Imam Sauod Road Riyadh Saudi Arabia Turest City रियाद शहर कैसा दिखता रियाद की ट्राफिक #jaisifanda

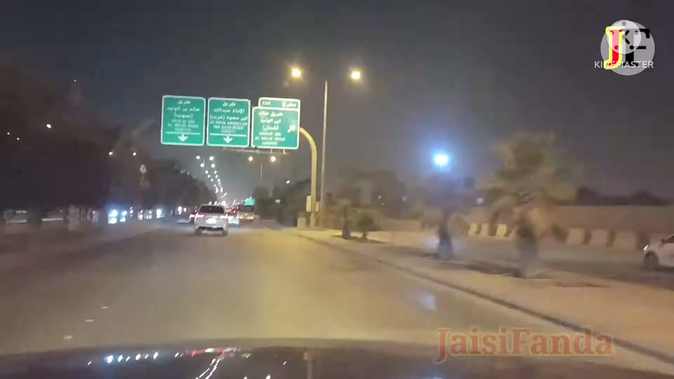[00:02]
گوڈ ڈیوننگ بھائی لوگ کیسے ہو خیریہ سا ہے آج ایک نئی ویڈیو کے ساتھ میں آیا ہوں پھر رات کا ٹائم ہے ابھی سالہ آٹھ بج رہے ہیں چالی ڈگری کے ٹمپریچر ہے اور یہ آت کس ویڈیو ہے تھری کی مام روڈ ہے یہ میں ابھی آپ کو دکھاتا ہوں یہاں کا رات میں کیسے کتنی روسنی لائٹنگ
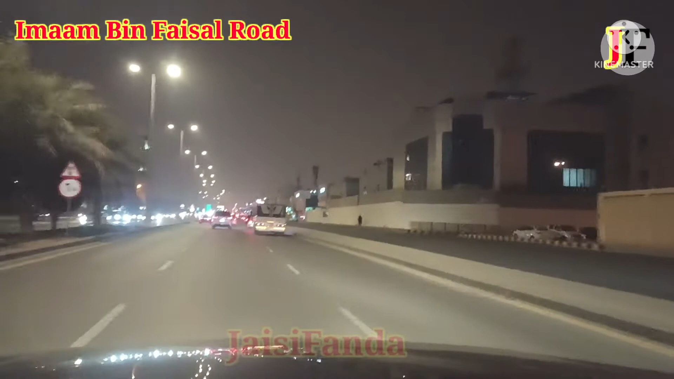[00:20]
کتنا خودفرت ہوتا ہے دیکھیں انہائٹ کی ویڈیو ہے رات کی سالہ آٹھ بج رہے ہیں رات کے ریاد کہا ہے
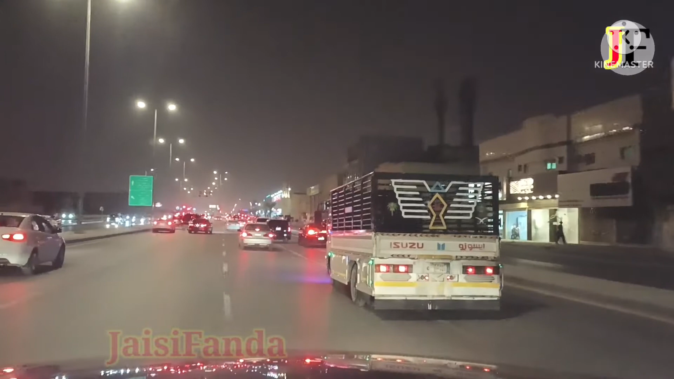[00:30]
چکا جون کا سہر ہے بھائی ریاد یہ ابھی ٹرافک سنگنل ہے لیپ جانے کے لئے ریڈ جانے کے لئے سیدھا ریڈ جانے کے لئے تھوڑا آگے ہیں سامنے دیکھ رہا ہوگا گرین لائٹ ہوئی
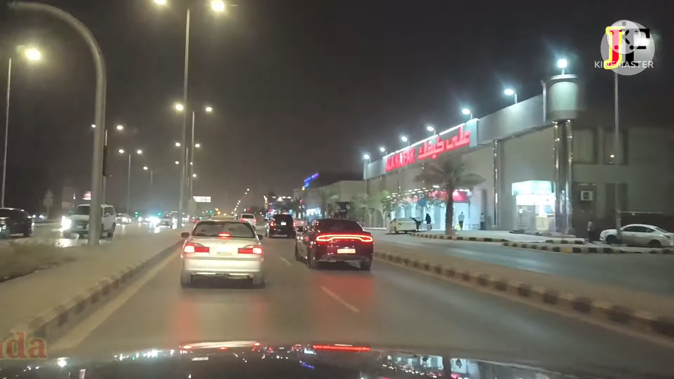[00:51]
میڈیو آپ لوگ ہماری کچھ لگتی ہے آپ جرور بتائیں اگر ویڈیو دیکھنے کے بعد کیونکہ یہاں کا ٹرافک یہاں کا روڈ یہاں کا سسٹم آپ کو ہم دکھاتے ہیں ہر روڈ ایک نائک ویڈیو ڈالتے ہیں یہ سنگنل ابھی گرین ہوا ہے ابھی ہم نکل جائیں گے خلاص سنگنل ابھی ہم نکل گئے ہیں یہ امام روڈ ہے جس پہ ہم چل ہیں ابھی یہ امام روڈ ہے یہ روڈ نبیہ کی سپیٹ کی روڈ ہے
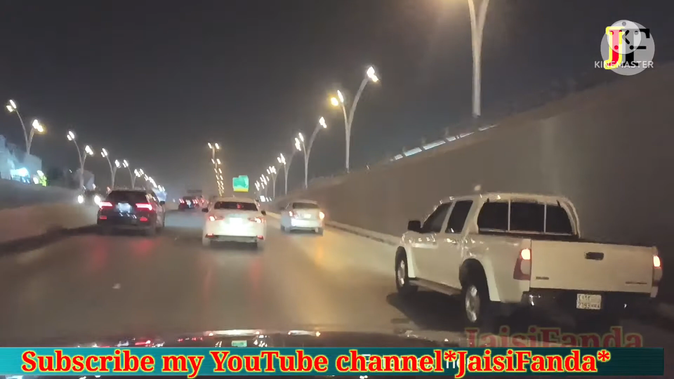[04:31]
ابھی ہمیں رائٹ مولنا دیکھیں آگے والی کرولا گاڑی جو ہے انڈکیٹر پہلے سے دبا جلا رکھا ہے ڈیو آپ کو کیسی لائک مر رہا ہے چلو چلو یہ آگے ابو بکر شدیگ روڈ کا ایک جیڈ ہے یہ ہم ایک جیڈ ہمیں لینا ہے کیونکہ ہمیں ابو بکر شدیگ روڈ پکڑنی ہے
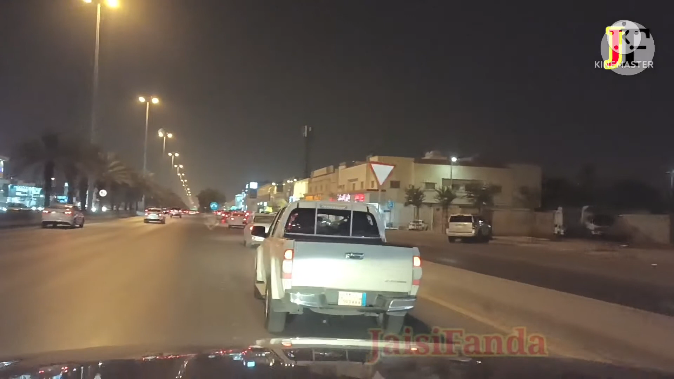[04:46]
اب ہم آگے سربیس روڈ پہ ہیں امام ساؤت کی سربیس روڈیں ہیں
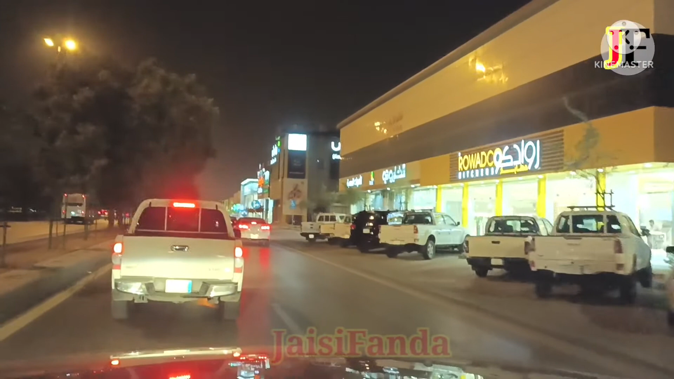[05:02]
یہاں توڑ ستی دوسروں گڑھیں چلیں گی کیونکہ اتنا جگہ تھوئی نہیں دو گاڑی کا راستہ آگے والبس اسی میں ایک جیڈ بھی کوئی اندر جا رہا ہے کوئی اندر سے باہر آ رہا ہے یہ دو گاڑی والا اندر سے باہر آ رہا ہے موسیقہ ہم موسیقی موسیقی موسیقی موسیقی ہے جہاں پہ جہاں دبا لائن ہے بس جہاں دہ اس پیس تو ہی نہیں یہاں پہ
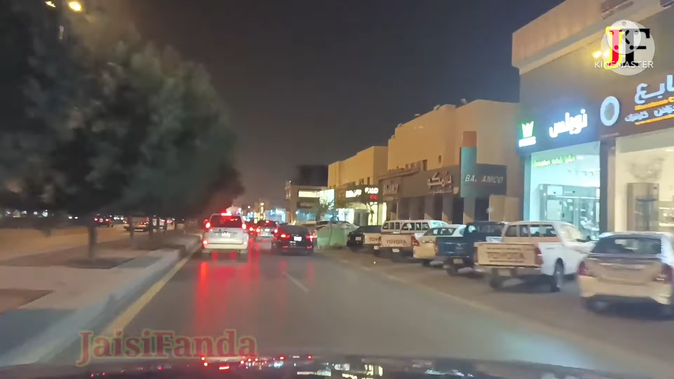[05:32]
ہے یہ پیٹرال پمپ ہے پیٹرال پمپ کے ساتھ اسٹی ٹیم ہے کافی ہے جو انٹیگریٹر دے رہے ہیں لیپ سائیڈ میں ان کو میری روڈ پہ جانا ہے
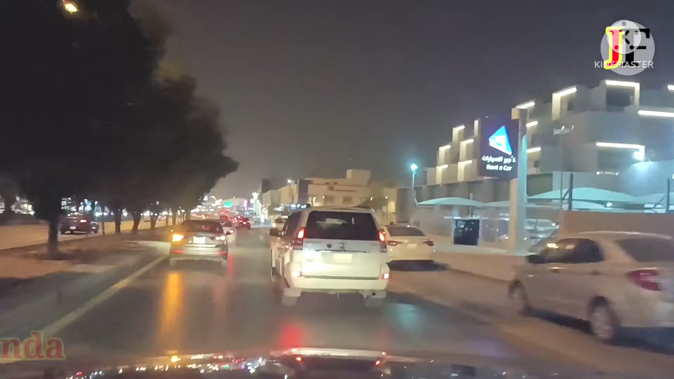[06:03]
جہاں تب طریق امام روڈ پہ ہم کو جانا سیدھے اسی وجہ سے ہم نے رائٹ بکڑ لیا بھی اور رائٹ والی پٹی میں آ گئے ہمیں سینگنوں کے